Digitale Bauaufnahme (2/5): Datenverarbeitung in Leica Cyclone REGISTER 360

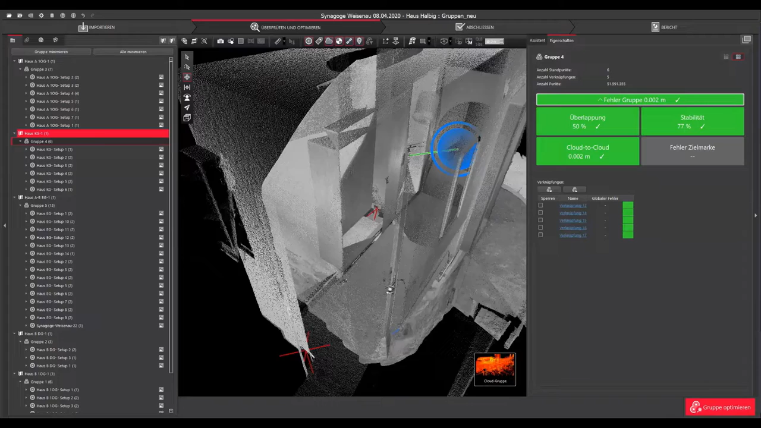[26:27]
Und zwar sieht man hier, dass hier noch vom Hauskellergeschoss Setup 1 im
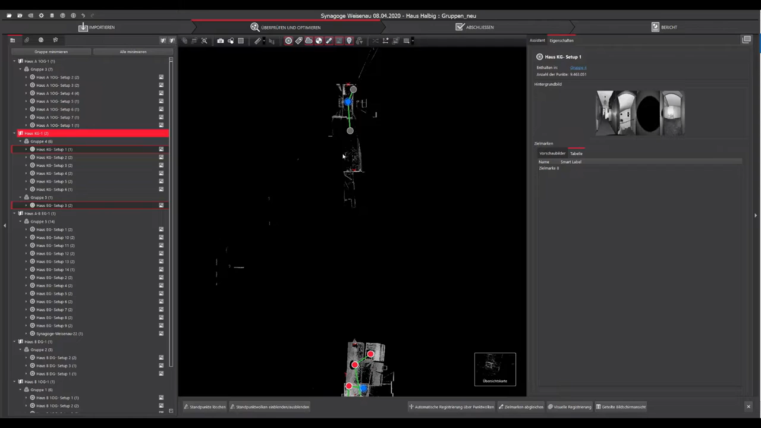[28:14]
Und im unteren Bereich der Software erscheint dann die Option Visuelle Registrierung.
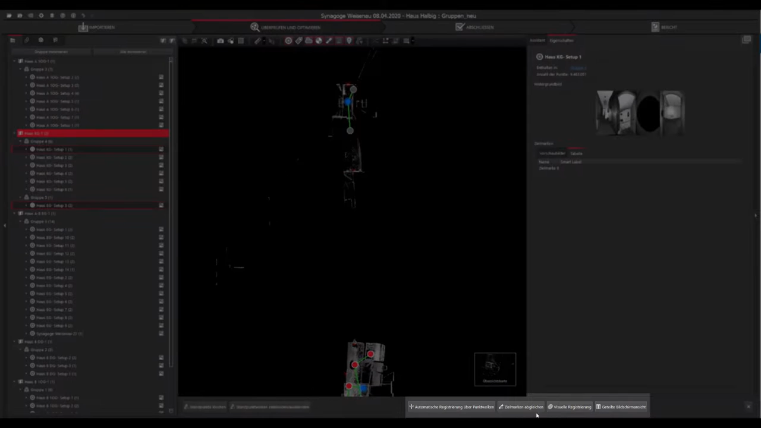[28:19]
Hier draufgeklickt werden eben wie gehabt die zwei Punktwolken angezeigt.
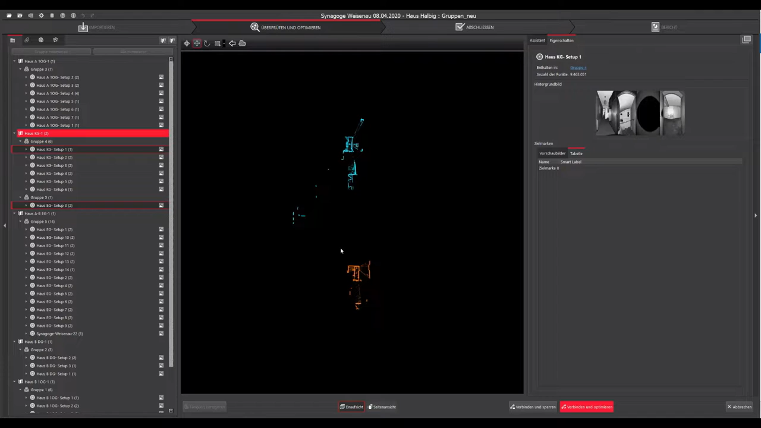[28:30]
Da in den Orangen an den Blau. Und dann kann man einfach hier die Punktwolke erstmal in der Draufsicht anpassen.
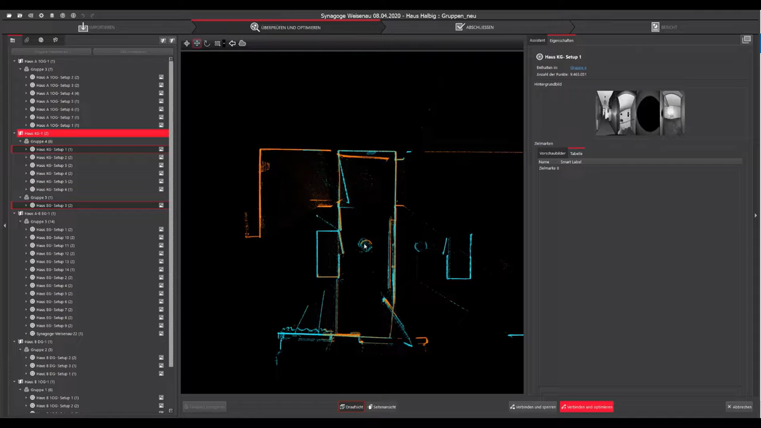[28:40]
Dann in die Seitenansicht wechseln. Dort noch die Höhenlage etwas anpassen. Und dann mit Verbindungen optimieren.
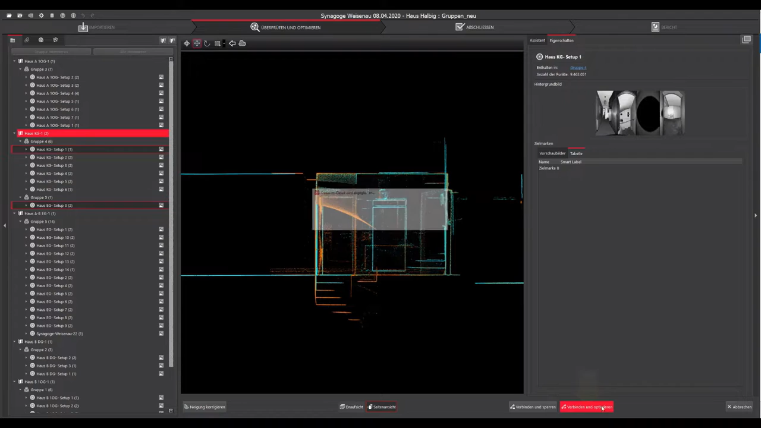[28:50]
Die Punktwolken Cloud-to-Cloud miteinander matchen. Das Ergebnis ist zufriedenstellend mit einer Überlappung von über 40 % und einem Mittelwert von 2 mm.
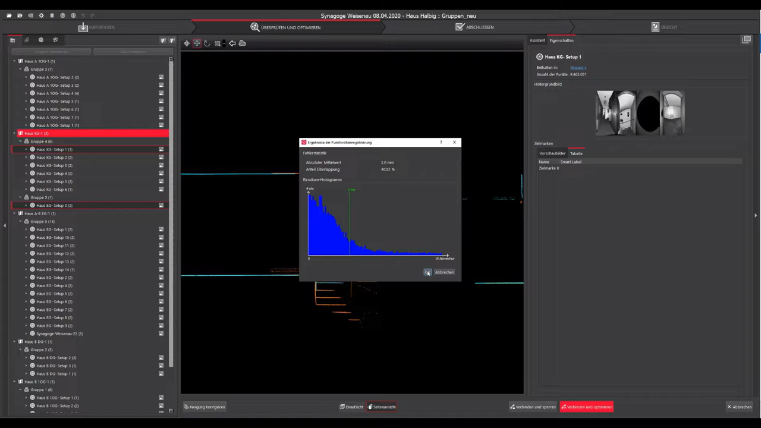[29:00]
Mit OK kann man das Ganze bestätigen.
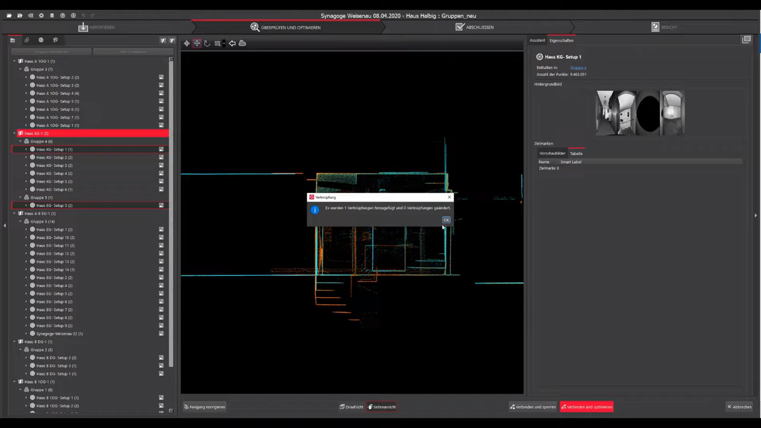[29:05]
Daraufhin wird die Verbindungen zugefügt. Nun liegen das Haus Kellergeschoss und das Haus A, B, EG in der gleichen Gruppe vor.
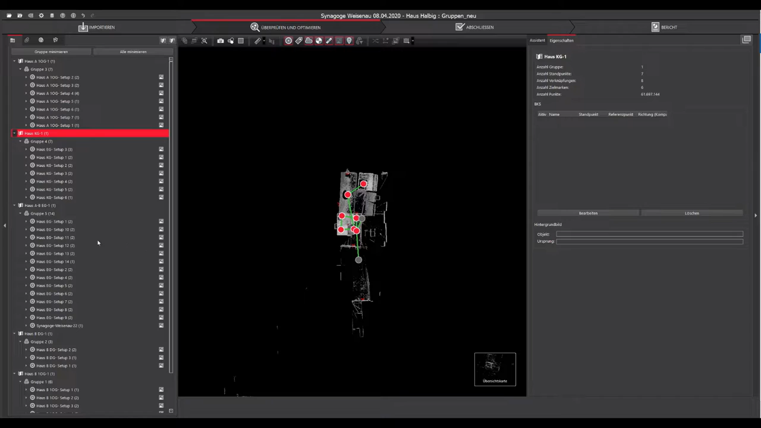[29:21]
Um das Ganze wieder aufzuräumen, muss Haus EG Setup 3 wieder in der Übersichtskartenansicht
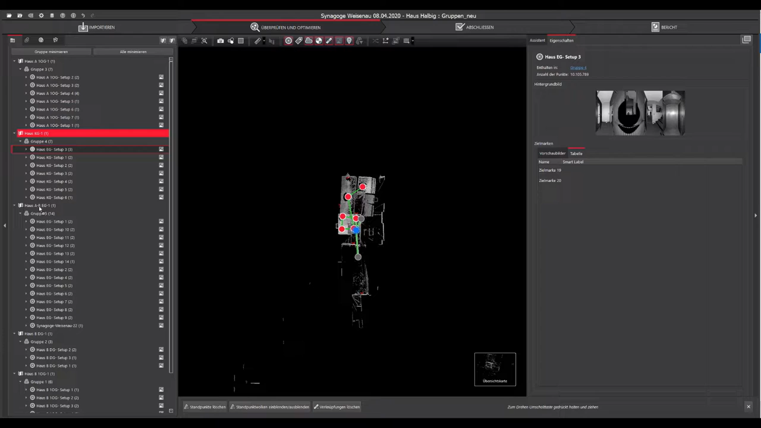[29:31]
in die richtige Übersichtskarte zurückgeschoben werden. Und daraufhin sieht man, dass in beiden Übersichtskarten nun die Gruppe 4 vorhanden ist.
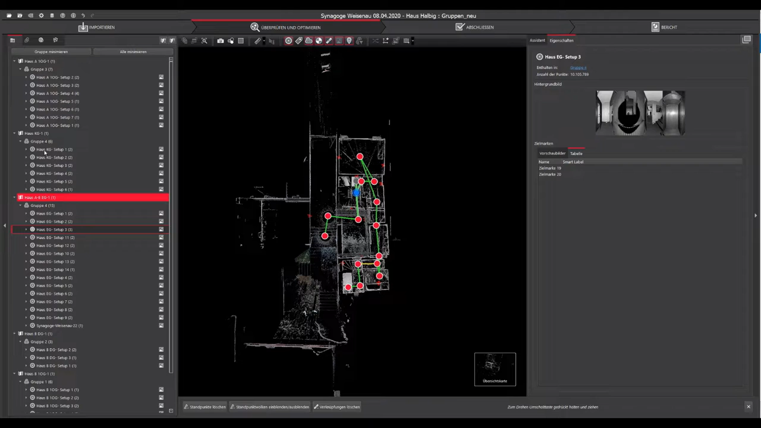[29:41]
Wenn man hier die Gruppe anwählt und die Cloud-Gruppe anwählt,
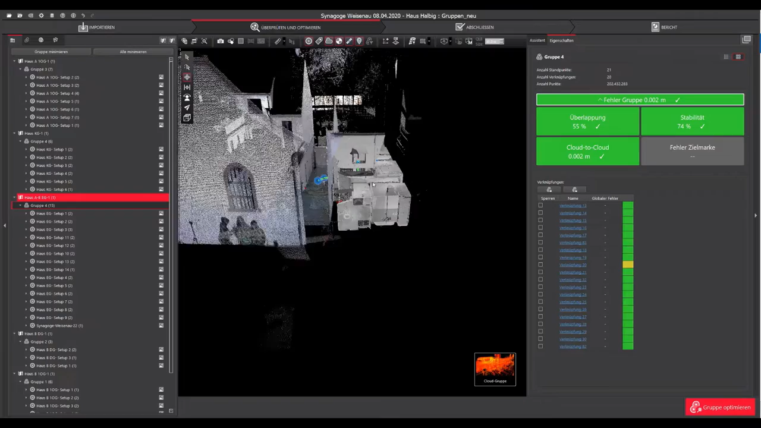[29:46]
sieht man, dass die Punktgruppe nun gewachsen ist.
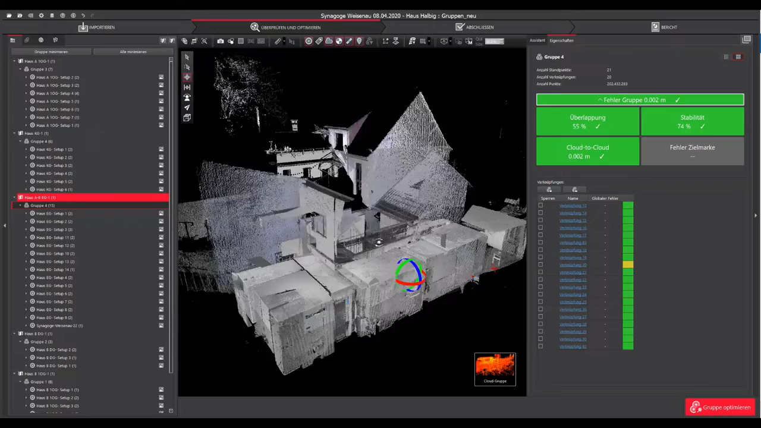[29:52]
Und hier im unteren Bereich nun auch der Keller mit dargestellt wird.
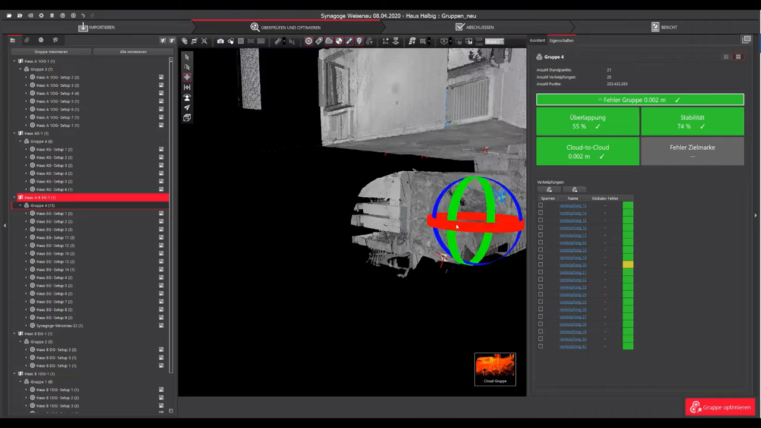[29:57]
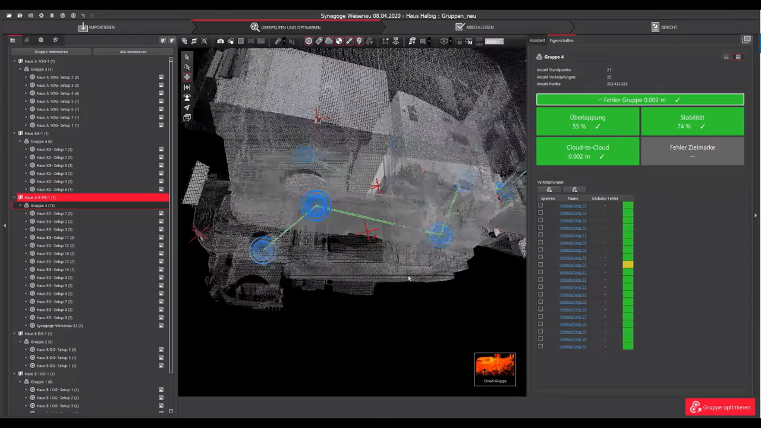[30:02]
Nach diesem Schema sollten nun in dem
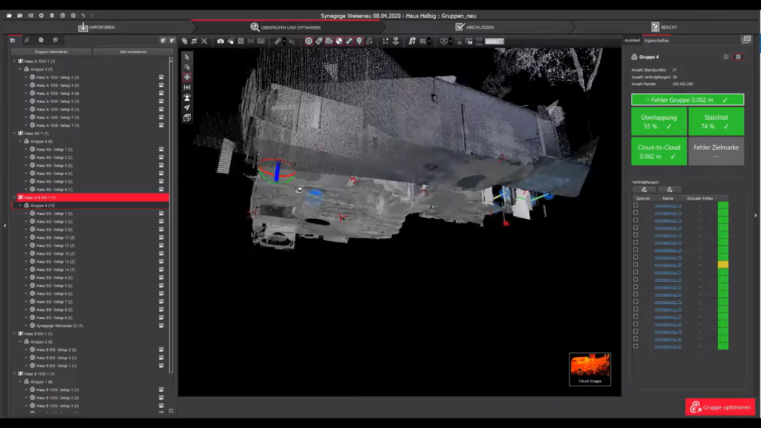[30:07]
vorhandenen Projekt alle miteinander geometrisch verknüpfbaren Punktwolken in eine Gruppe überführt werden. Hier die Übersichtskarten Haus A, Haus KG, Haus ABEG, Haus BDG und Haus BSS OG sind miteinander zu verknüpfen und in eine Gruppe zu überführen. Und davon getrennt sind Synagoge EG und Empore Innenraum der zweiten Messung der ausgeräumten Synagoge ebenfalls zu überführen.
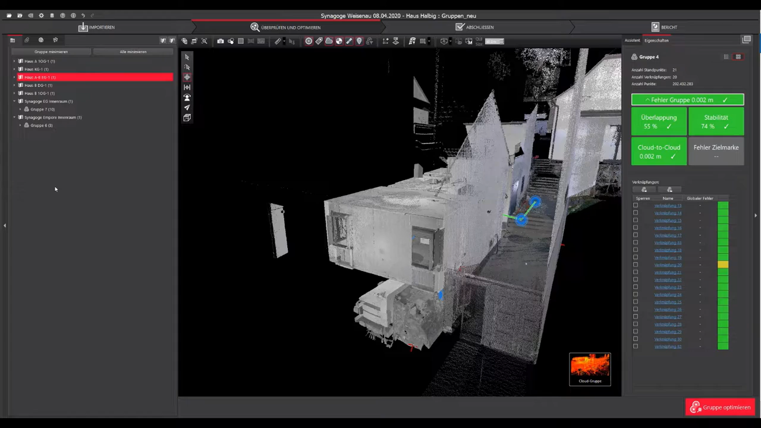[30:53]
Am Ende sollten zwei Gruppen in dem Projekt vorliegen. Es wird ebenfalls nochmal die Verknüpfung von der Synagoge EG mit der Synagoge Empore kurz gezeigt.
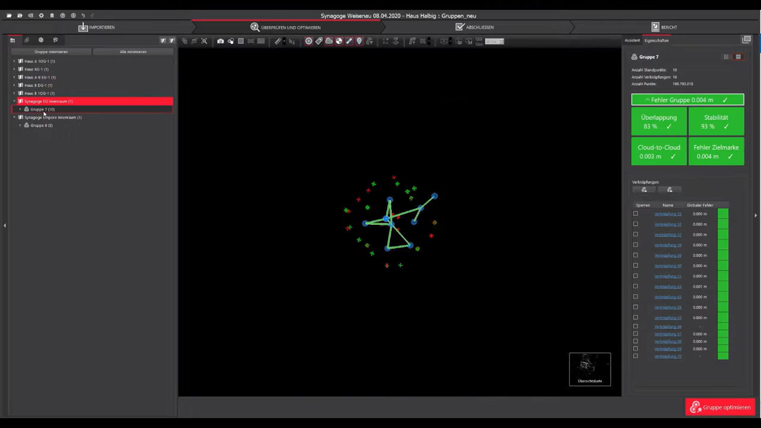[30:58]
Und zwar kann man hier wieder die Gruppe wählen, daraufhin erscheint die Übersichtskarte.
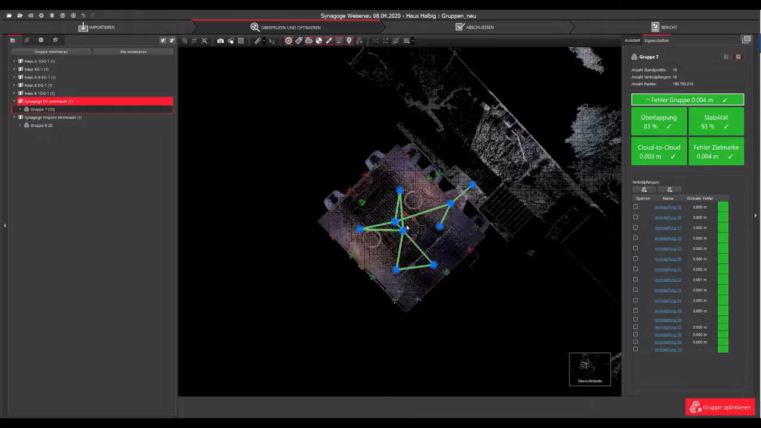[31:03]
Dann kann man sich in der Cloud-Gruppe einfach hier die
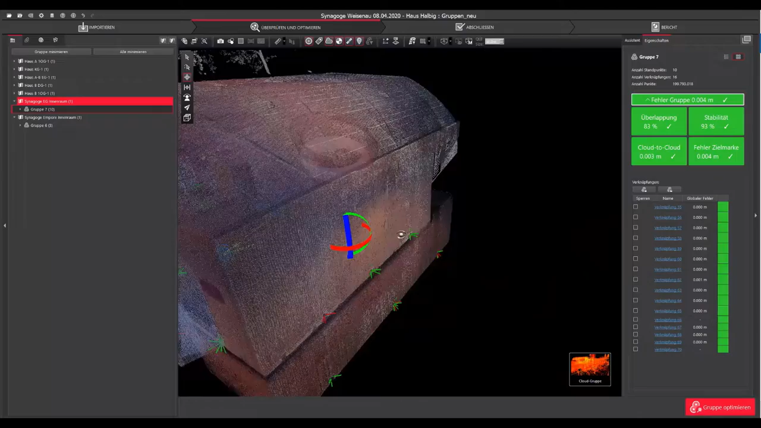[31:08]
etwas orientieren und schon mal die Synagoge anschauen.
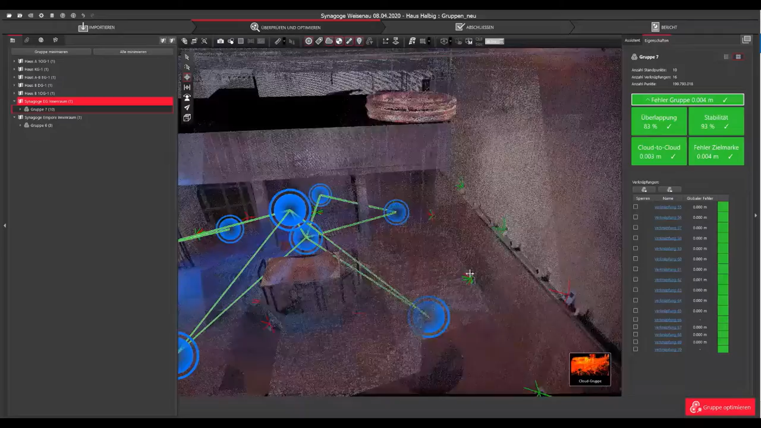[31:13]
Man kann daraufhin abschätzen,
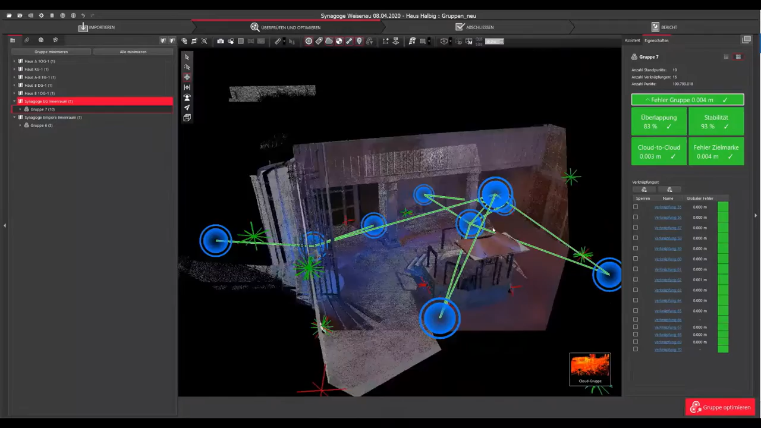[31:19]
dass vermutlich hier der Standpunkt 9 geeignet ist für eine Verknüpfung,